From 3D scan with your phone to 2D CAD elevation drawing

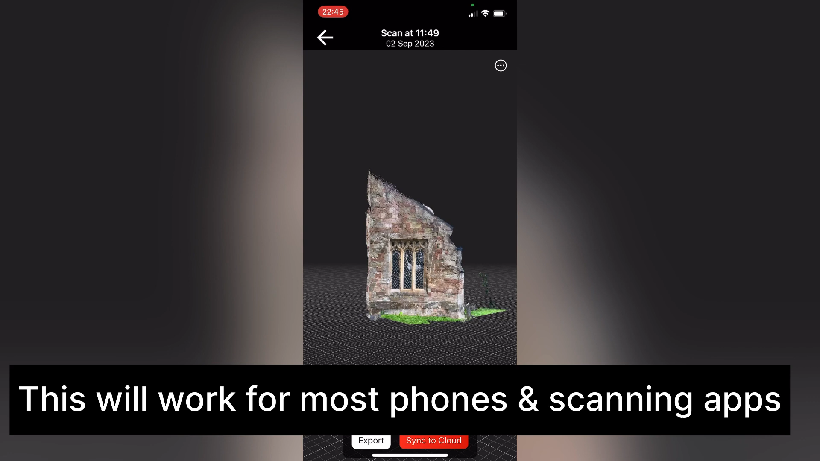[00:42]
at will work with most phones and you can use other scanning apps too run the
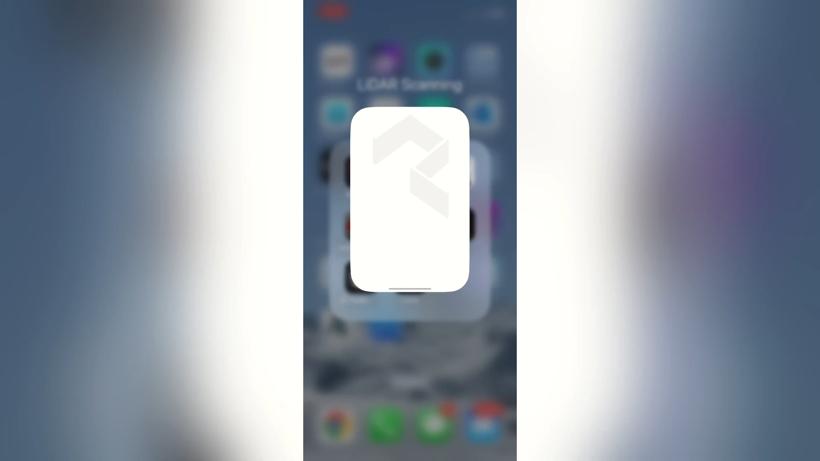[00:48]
app and then start scanning you press the record button and walk up and down in front of the facade and as it's captured it will be displayed on the screen
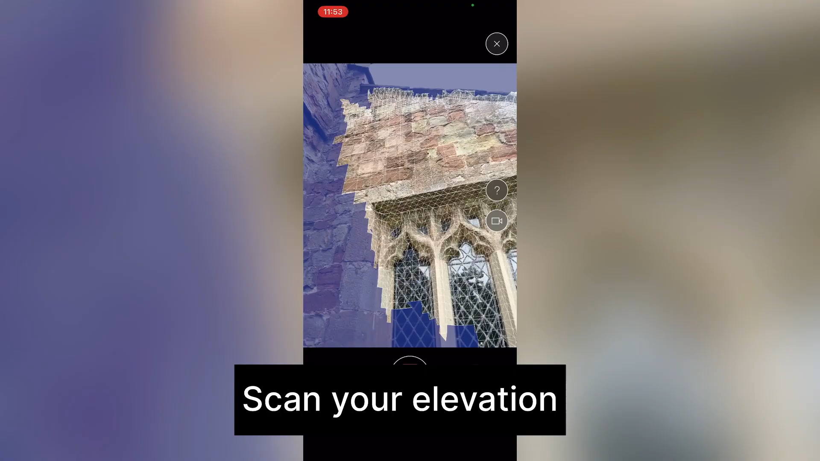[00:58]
in front of you once
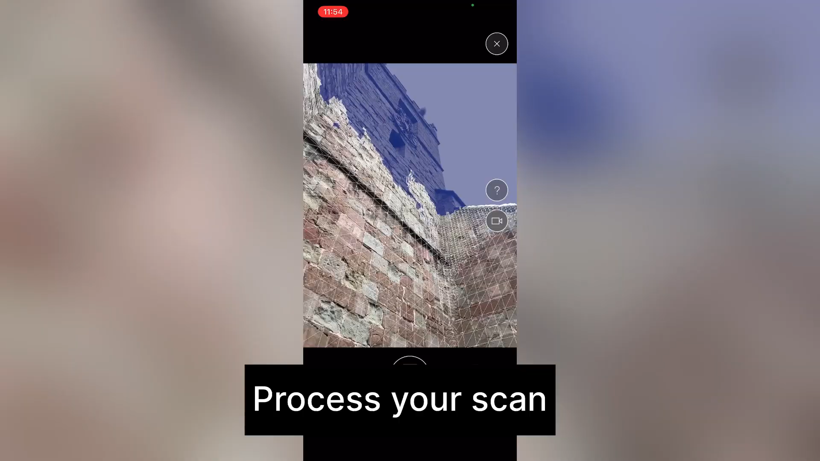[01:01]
you've completed scanning the elevation you press
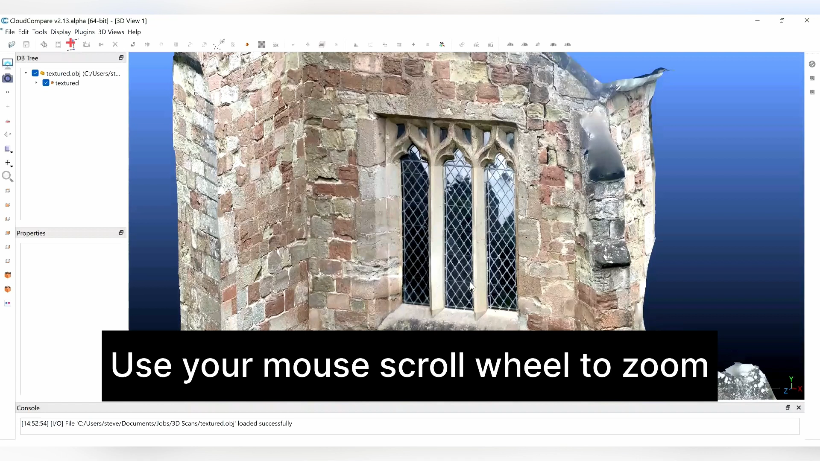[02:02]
zoom in and out the left button to rotate and the right to pan
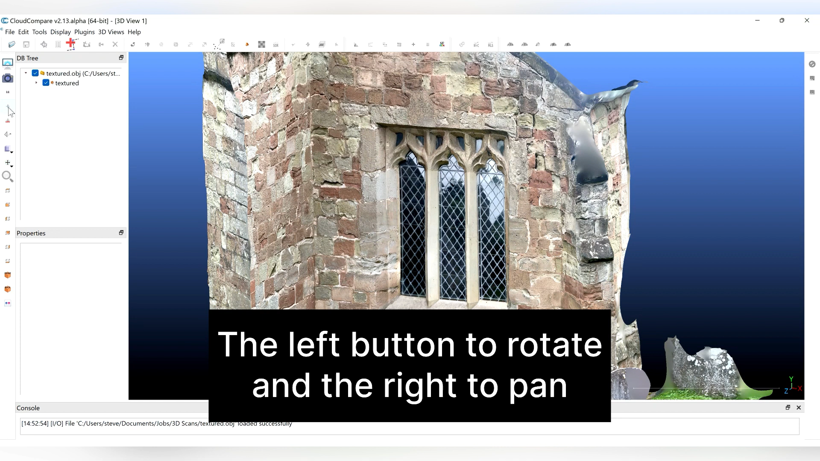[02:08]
by selecting the plus icon on the sidebar menu you
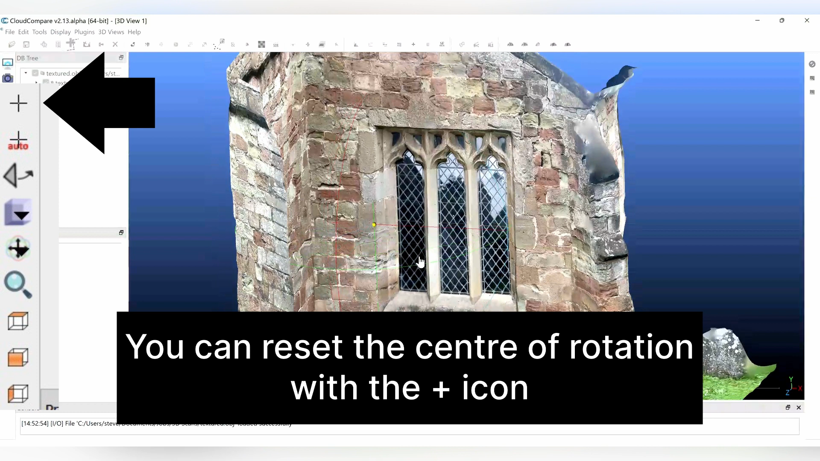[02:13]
can reset your center of rotation before we start we need to check we're in orthographic
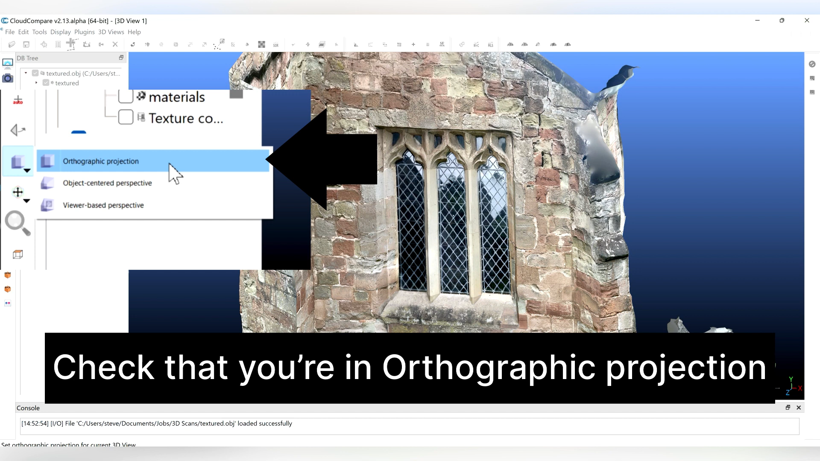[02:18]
projection mode on the left hand side menu we can select that there
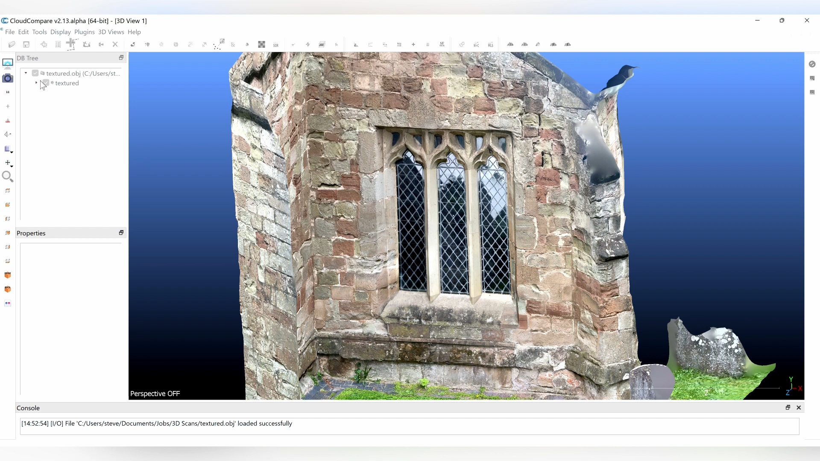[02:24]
then we need to make sure that our model is selected in
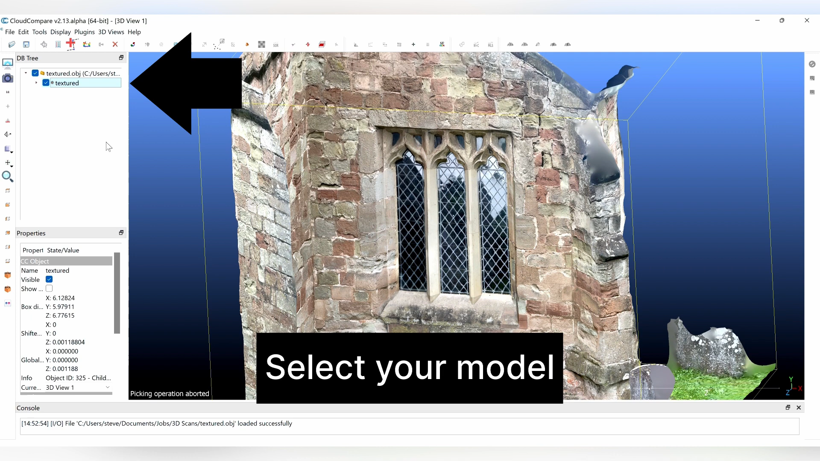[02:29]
the navigation tree next we're going to click on the level button
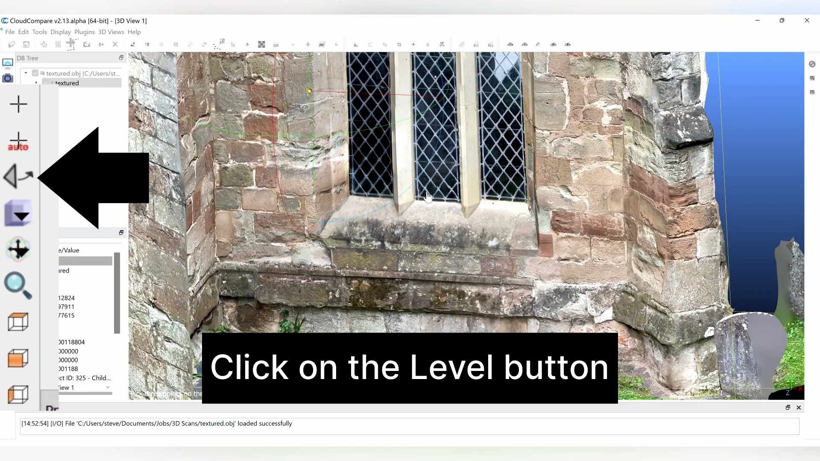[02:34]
we need to find a horizontal line such as the stonework joint pick
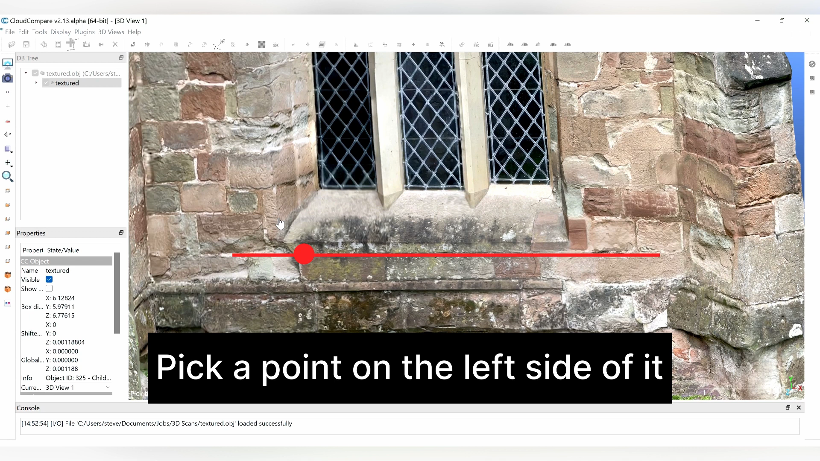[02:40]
a point on the left of it and then a point on the right we then need to pick a third point above the first two the
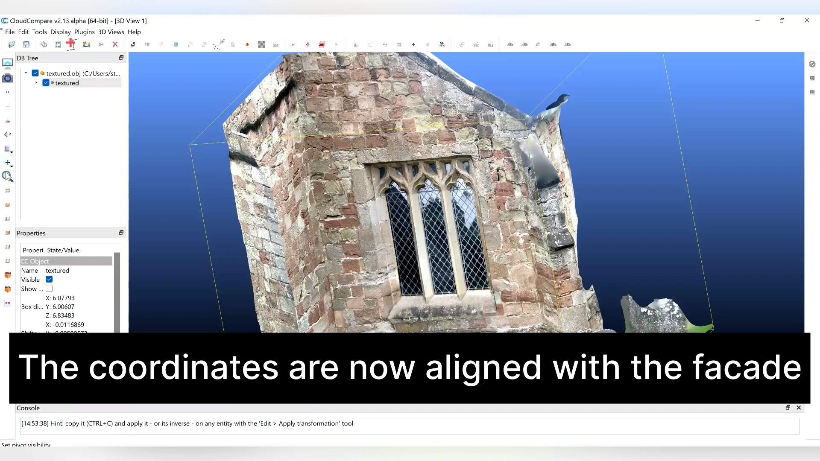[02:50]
coordinates of our model are now aligned with the facade we now
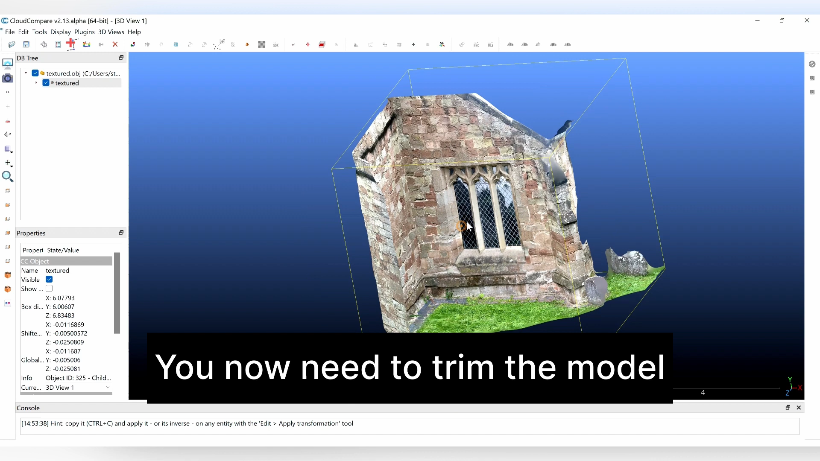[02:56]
need to trim the model to get rid of the excess information we first of all
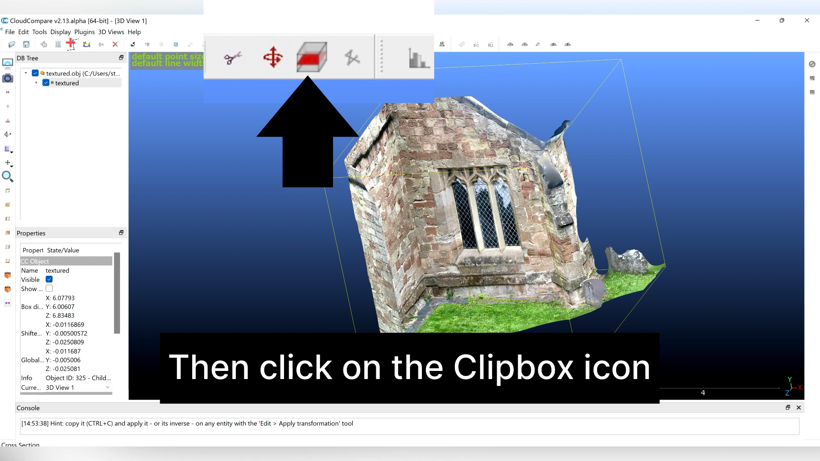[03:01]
click on the clip box icon on the top menu bar and then we can
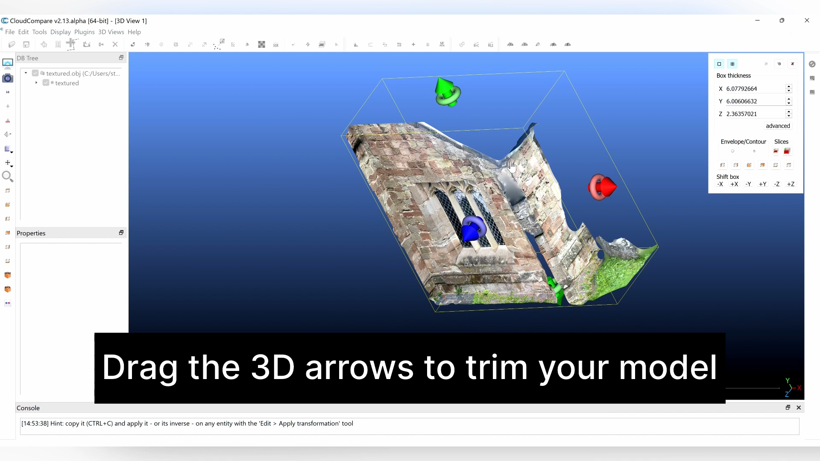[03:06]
manipulate the 3d arrows and drag them to clip out the areas of the model we
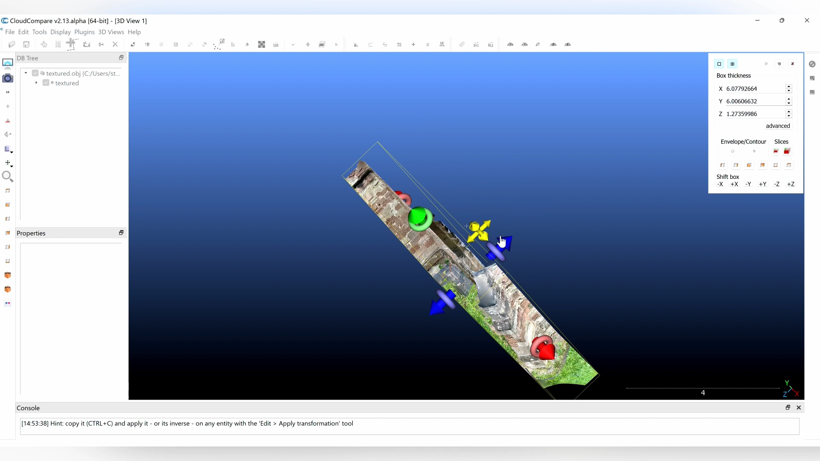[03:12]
don't need once we're happy with it we can click on the slice tool
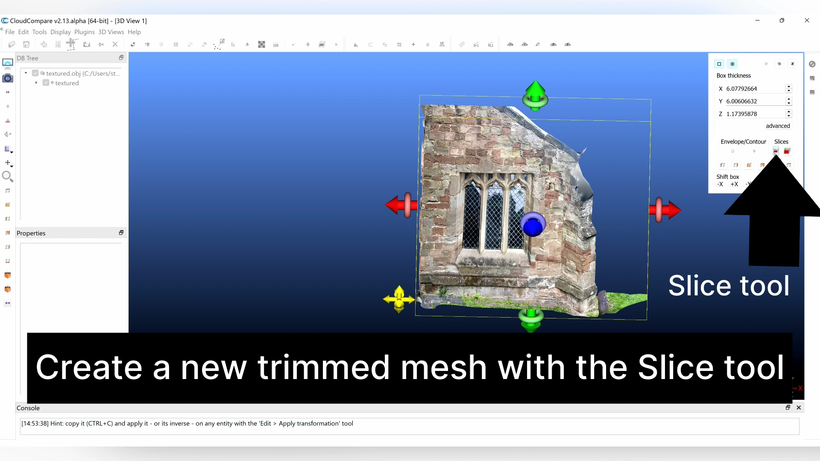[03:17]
and trim out a new mesh we then close the clip box
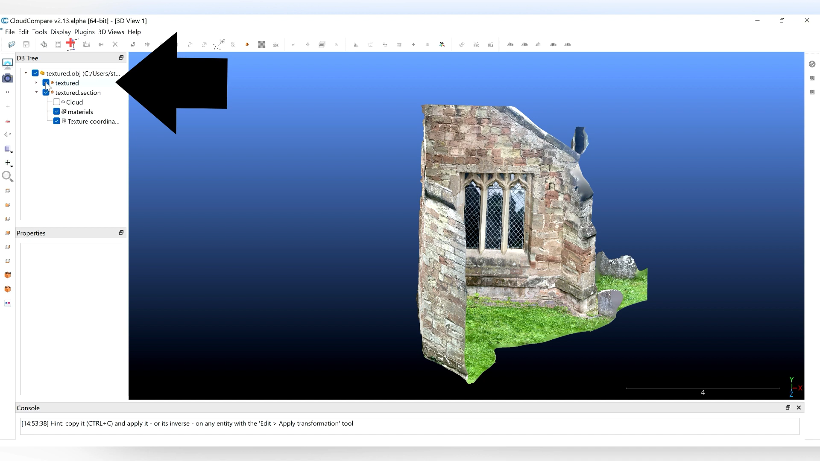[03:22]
next turn off the original model so we just have the clipped
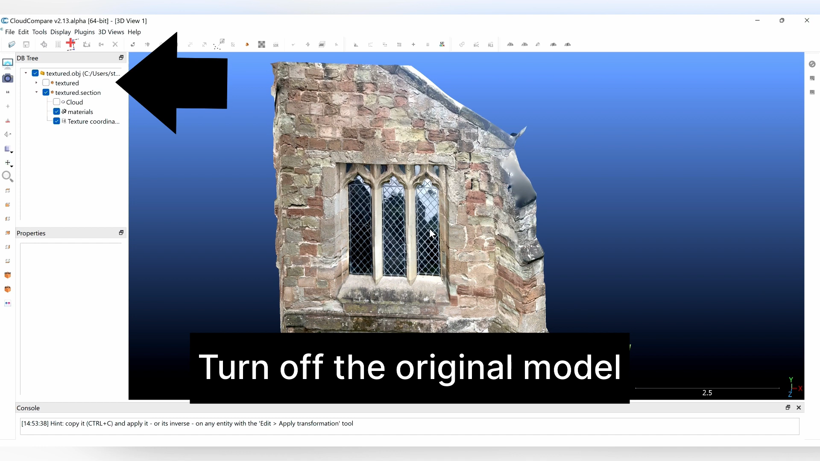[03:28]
out one displayed click on the top view
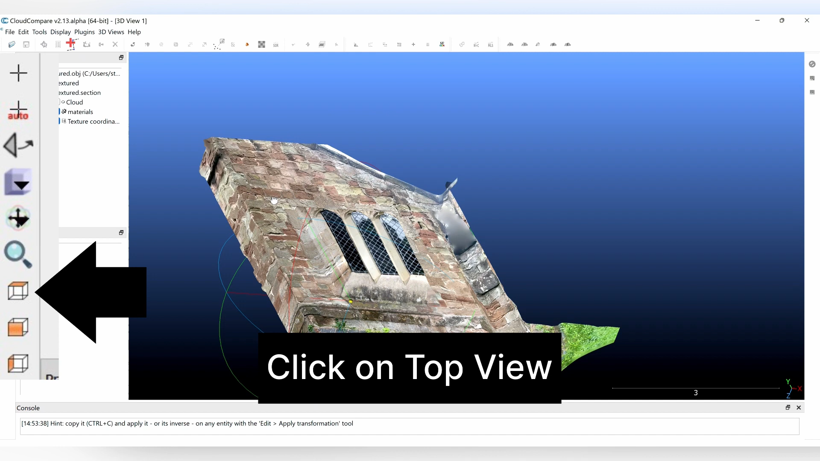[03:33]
button which is again on the left hand side menu and then make sure your model is selected in the
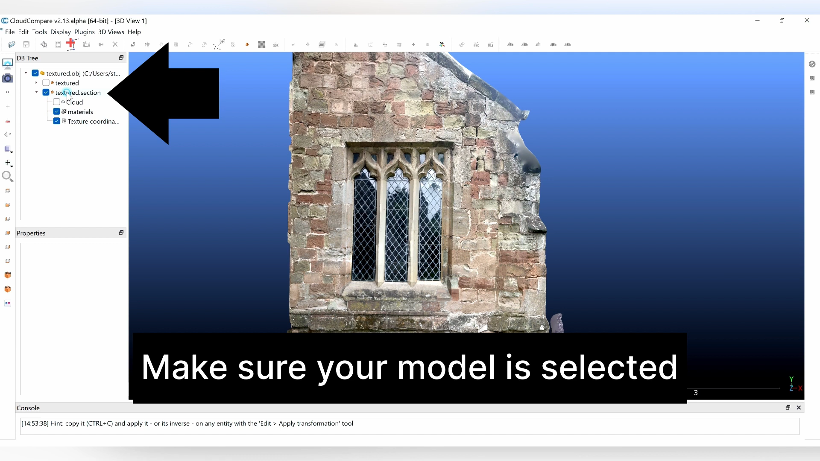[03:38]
tree make a note of this x value in the properties
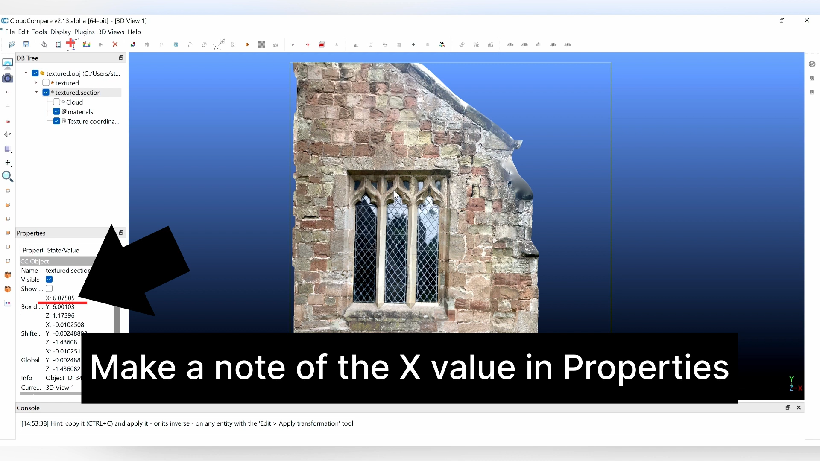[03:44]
window that's the width of the yellow bounding box around your model we're
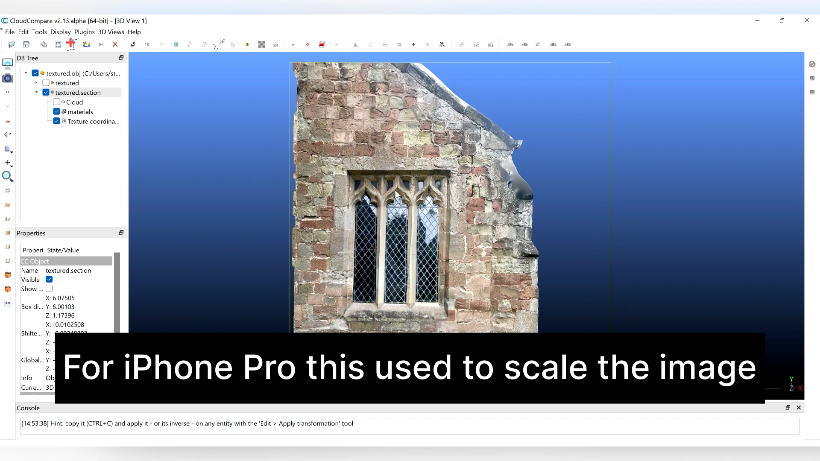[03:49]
going to need that later to scale the image correctly and then zoom and pan your image that
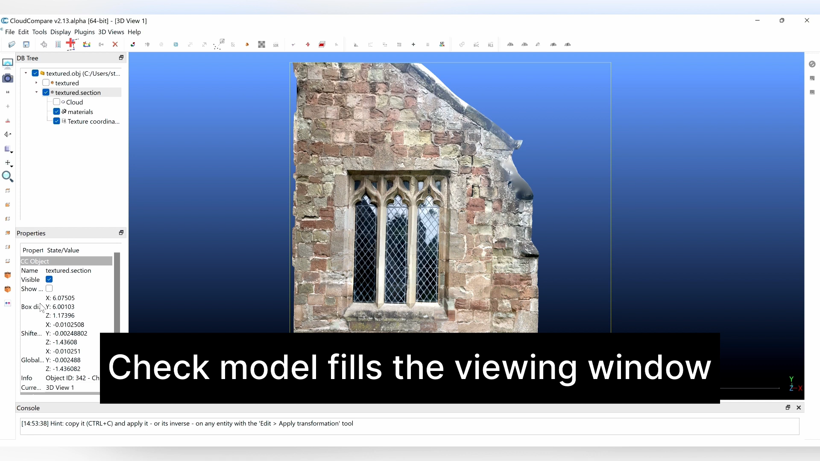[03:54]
fills up as much of the viewing window as possible from